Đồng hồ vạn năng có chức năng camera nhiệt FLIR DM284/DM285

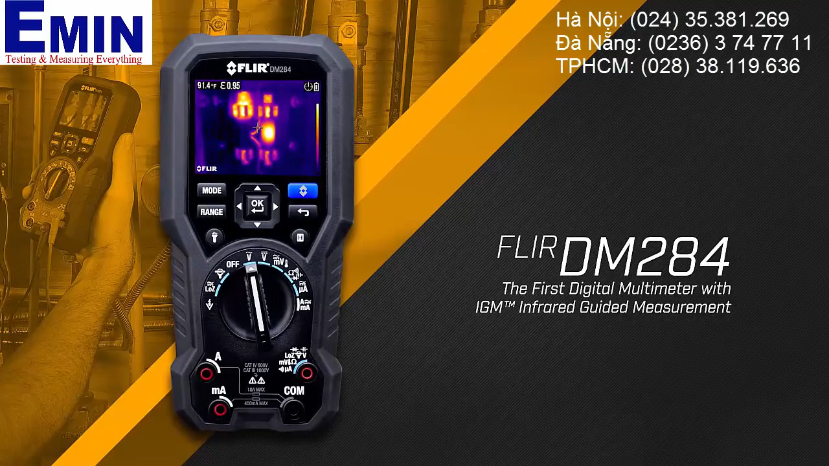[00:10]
On screen: spot 91.4°F
a true RMS digital multimeter equipped with a built-in thermal imager.
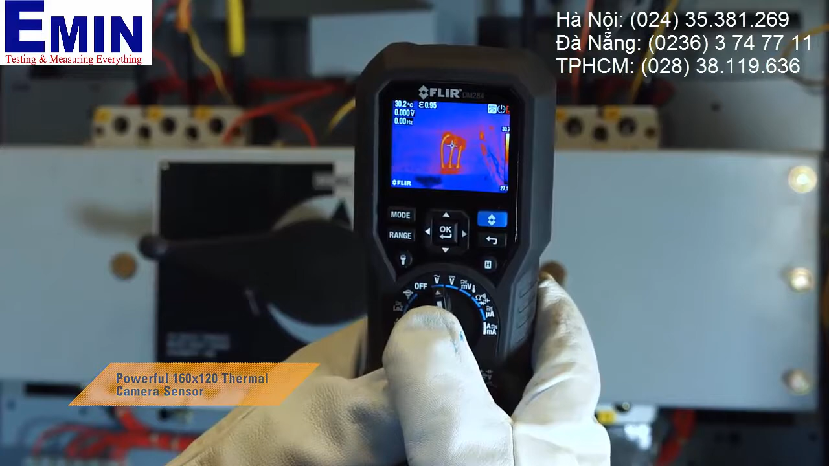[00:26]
You'll pinpoint hotspots more efficiently and safely,